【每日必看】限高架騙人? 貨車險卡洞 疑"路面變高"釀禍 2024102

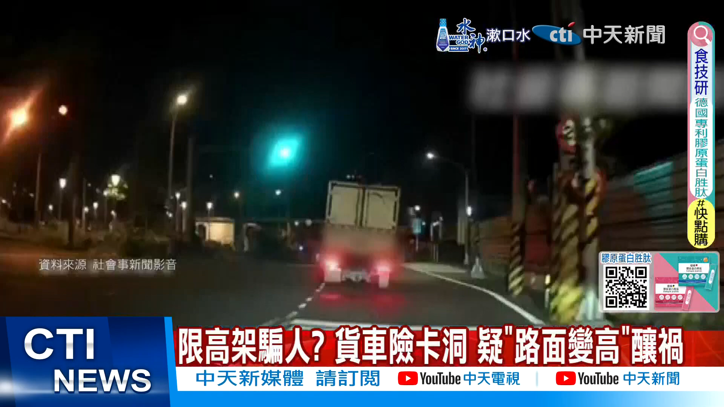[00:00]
好，主播，高雄仁武区的一处涵洞呢，有一辆货车在开进涵洞的时候，这个限制的高度呢，原本是可以通行的，但是呢，一进去到涵洞里面，发现车顶和涵洞的天花板几乎一样高，